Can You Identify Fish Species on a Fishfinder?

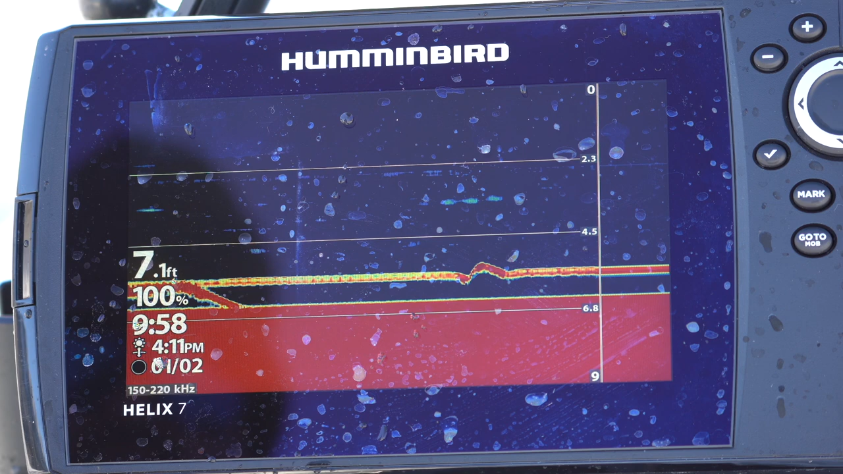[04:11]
On screen: depth 7.1 ft
Where they rush up and then they just stop and they're like, ooh. Here's that food. Here we go. I'm going to say, ooh. Came up and looked at it and left. I'm going to say bluegill. Let's see if I can get him to come back. There we go. We got it. Yeah.
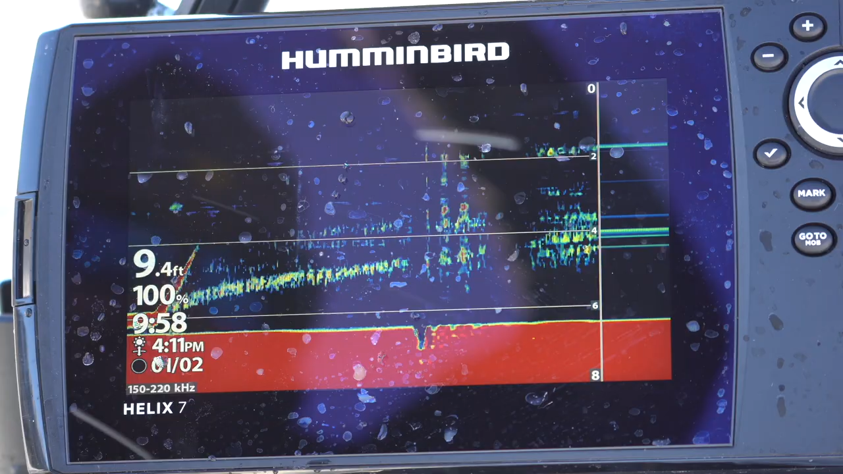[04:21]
On screen: depth 9.4 ft
I got that one right. Nice one, too. Bluegill.
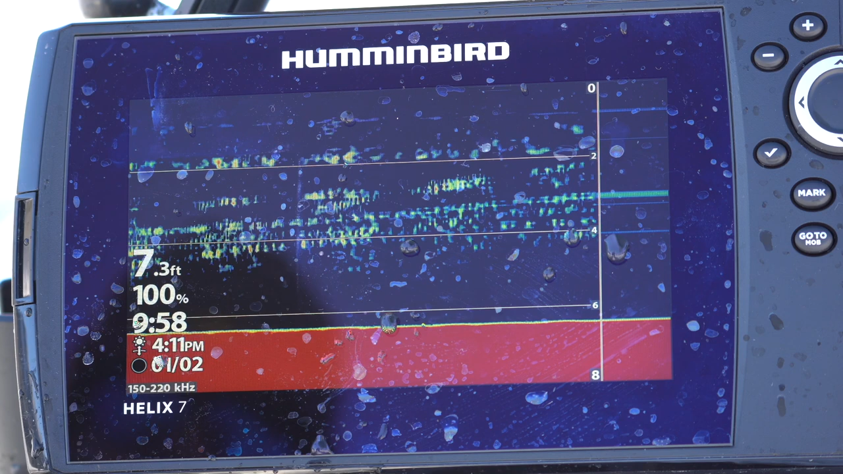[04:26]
They're real skittish like that. They come in and take a look and they're like, oh, I don't want that. Never mind. Then they'll come back. Very typical bluegill behavior. All right. I'm not doing too bad.
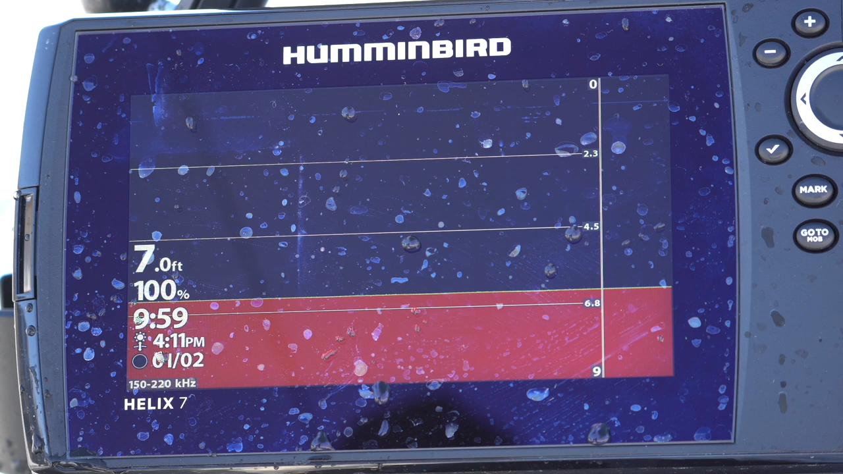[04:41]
On screen: depth 7.0 ft
I've got two out of three guesses right. I would have been even more accurate had I guessed on that bass. Bluegills are really sketchy sometimes. Like, they'll come in and if you jig, sometimes you just jig a little bit and they spook and then they come back. They're like, oh, it moved. And then they come back and like, okay, maybe I'll bite that. But, whereas all the other species tend to stay there even if you're jigging it. They won't, like, dart away like that real fast.
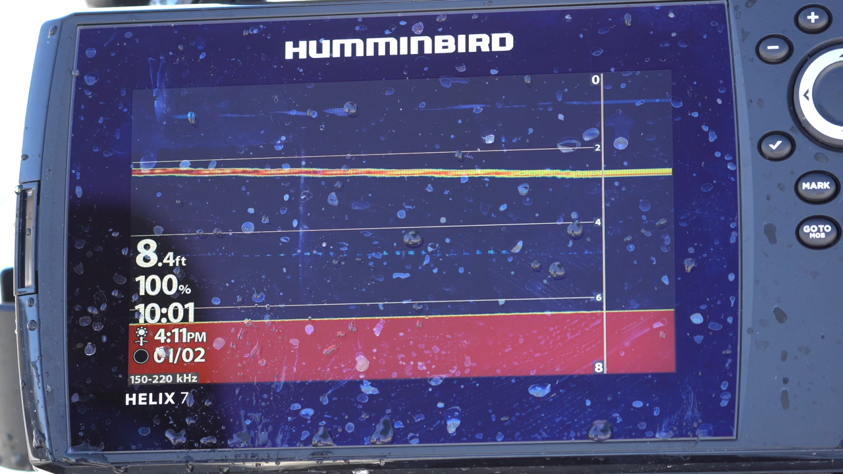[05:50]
On screen: depth 8.4 ft
It's a perch. There we go. Perch will stare too. But I thought for sure that was going to be a bass. All right. Didn't get that one. Right. Sometimes you win. Sometimes you don't. It's kind of a fun game, though. That's why multi-species lakes are fun. Because you're like, ooh, you never really know what you're going to get. I'll try and do a best out of ten and see how well I did. Oop. Ooh, I didn't get it. Oh, the way it was chewing on that thing. I'm going to say perch. Is it just tap, tap, tap, tap, tap, tap, you know?
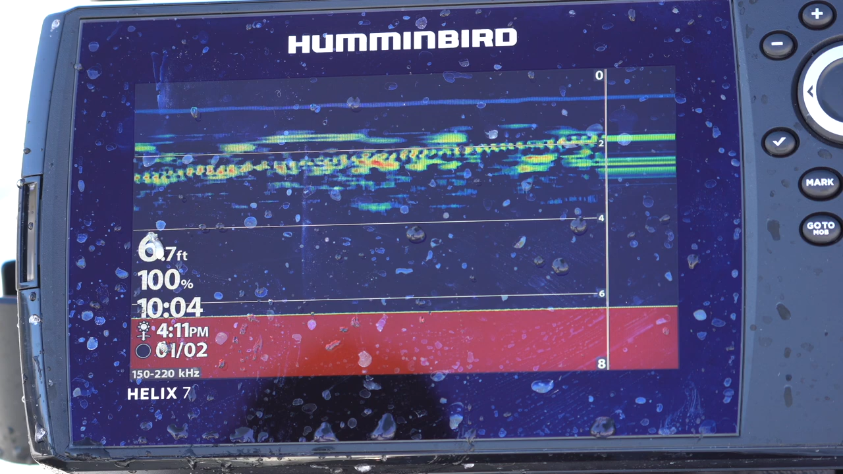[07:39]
Ah, yes, I was right. It's a perch. That's just what perch do. They come up off the bottom quickly, stare at it, maybe tap it a few times, and then they head back down. So, three for five. Okay. A little redemption there. Here comes somebody. That looks very perch-like. Yep. Another perch. I'm going to be wrapped on my transducer, unfortunately. There we go. Another perch. Like I said, this perch will just come up swiftly from the bottom, stop, peck,
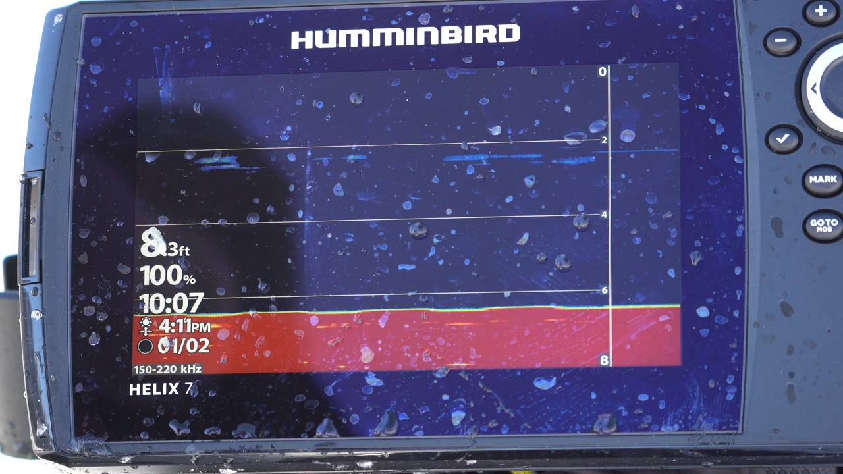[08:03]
and then usually take it in the next bite or two. Little guys, though. Not too big. I'm going to say these are perch. Yep, I saw two of them. There's another perch.
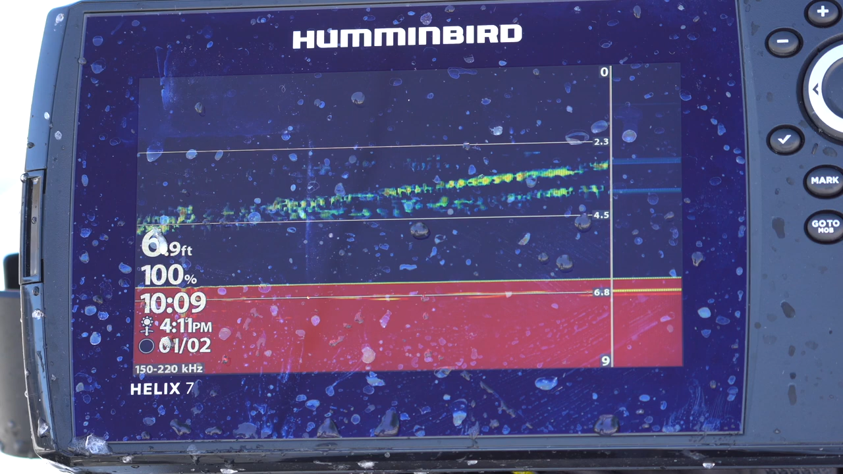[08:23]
Up fast from the bottom, then stop. That's perch. So far, I've been pretty accurate. I've messed up a little bit here and there. Not too bad.
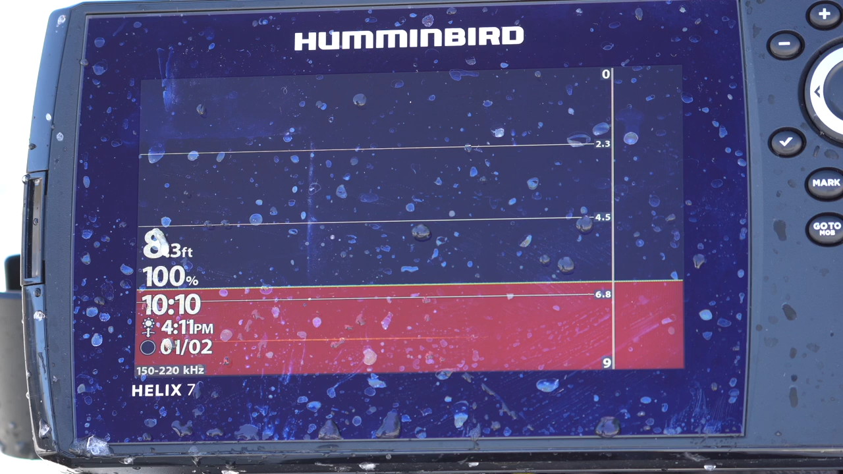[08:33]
Hoping to get a trout on here so I can show you that. Trout coming very quickly and move very fast. They don't stop moving. Oh, here comes a fish. I'm going to say this is a bass. Oh, I missed it. Just by how it came up and slow. There we go. Got it. Yes, I got that right. Check that out, bass. All right. I'm on a roll.
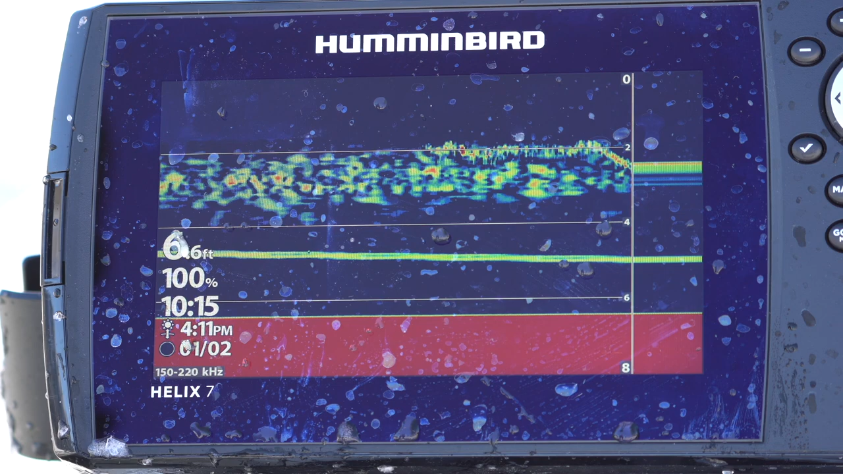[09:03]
It's almost like I know what I'm talking about. It's crazy. Okay. Yeah, those basses will...
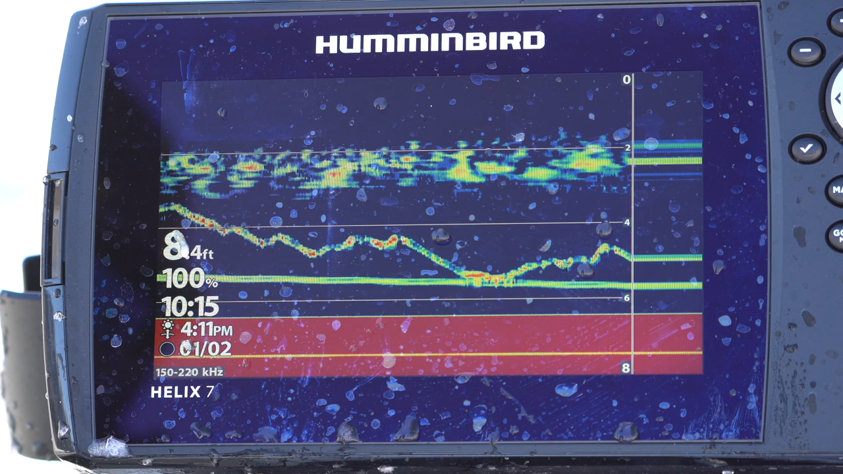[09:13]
Rush in and then just stare. Stare, stare, stare. A bluegill will rush in sometimes and then they'll peck hard. Like thump it. Whereas a bass will just sit there and stare, stare, stare. They don't peck it.
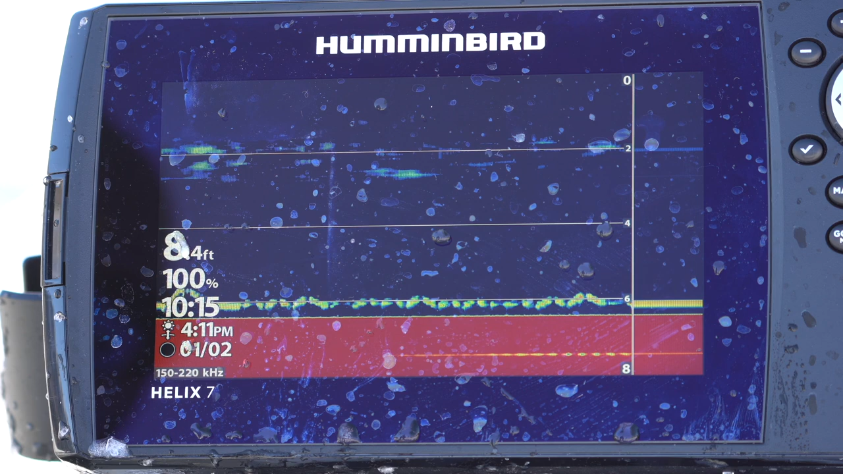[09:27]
They just take the whole thing in their mouth in one go. Oh, there we go. Oh, I got a slow that's coming up. Oh, I'm going to say that that was a bluegill, but I missed it. Like how slow it came up and then tap tapped.
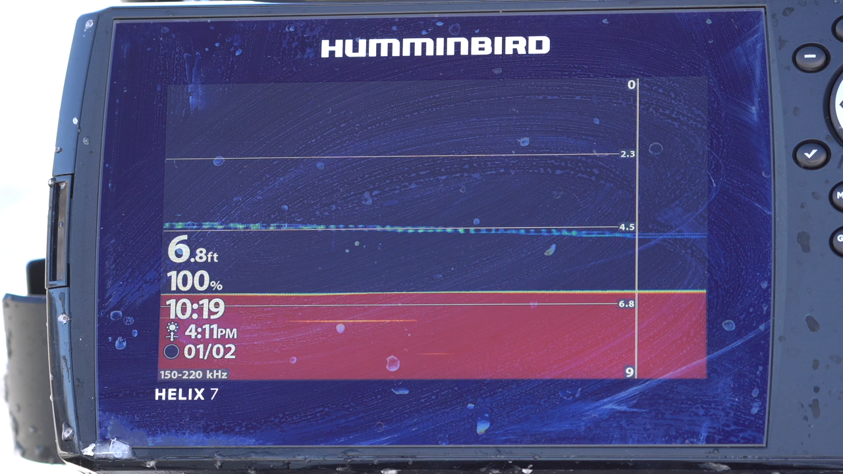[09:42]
On screen: depth 6.8 ft
Like a perch will tap it, but a perch tap is like harder to detect, whereas a bluegill tap, you got no doubt there's a fish knocking on your door. Since he just stole all my bait, I can get down there again and bring him back. It's hard to say. Can't verify unless I catch him. Okay, here he comes up. I'm going to say this is that same fish.
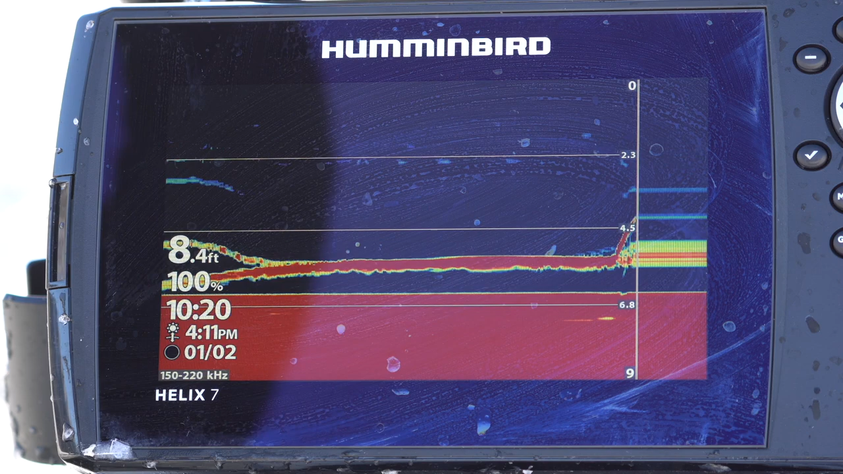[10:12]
If it's a bluegill, I'll be fair. Yep, it is a bluegill.
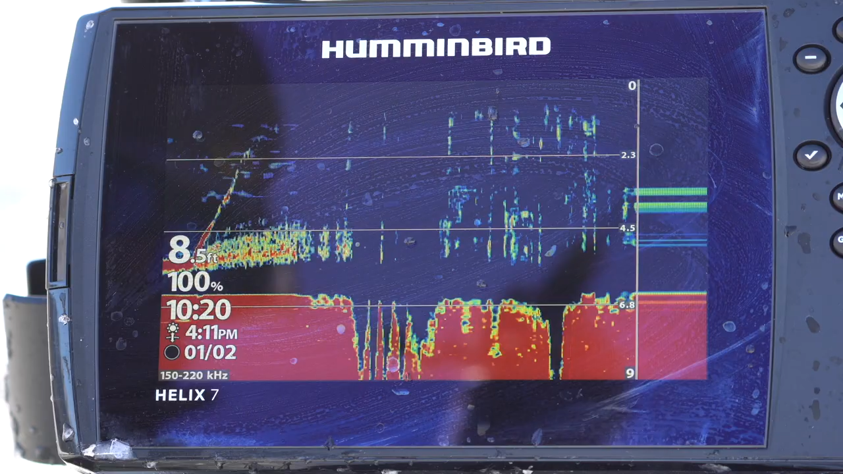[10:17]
On screen: depth 8.5 ft
Yeah. I figured it was a bluegill based on how it was behaving.
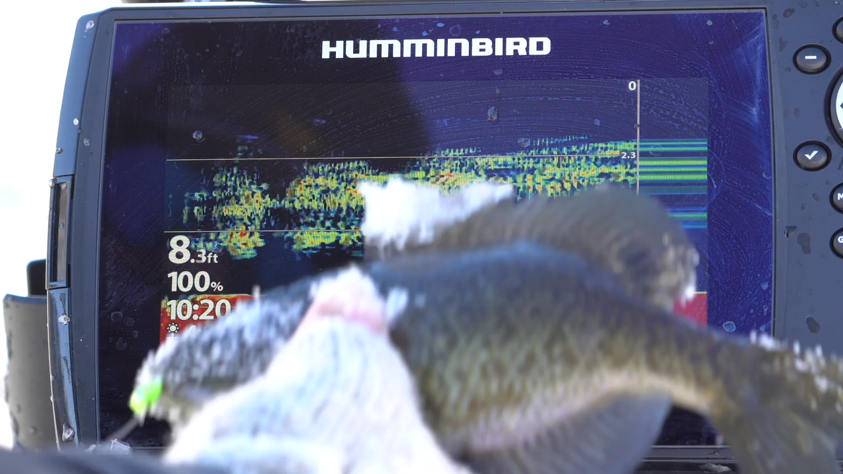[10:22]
On screen: depth 8.3 ft
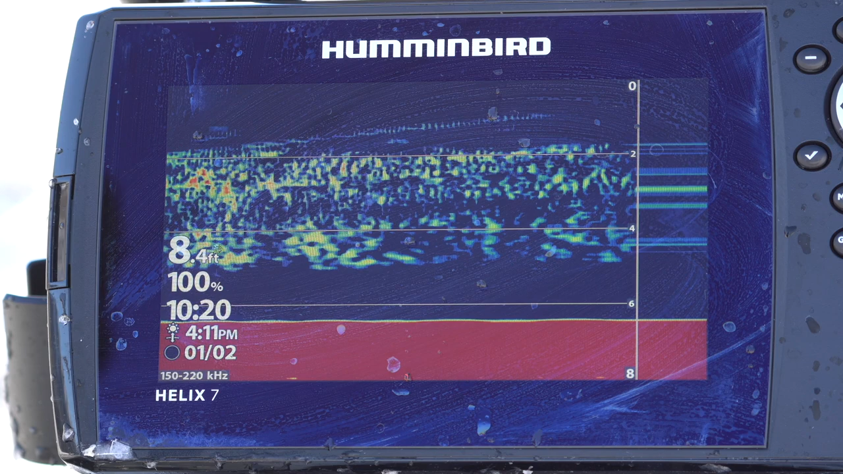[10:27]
On screen: depth 8.4 ft
Got that one right, too. I'm on a roll.